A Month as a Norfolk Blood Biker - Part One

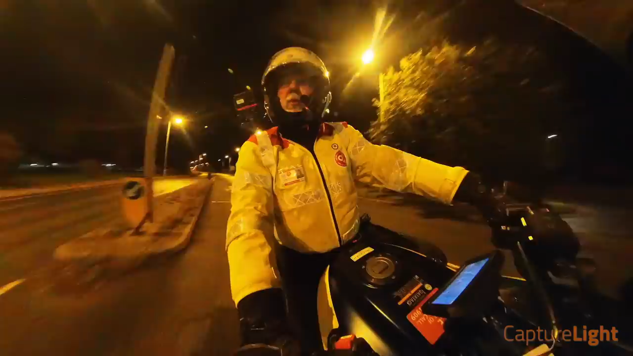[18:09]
Spotted me. So here we are, arriving at the hospital, and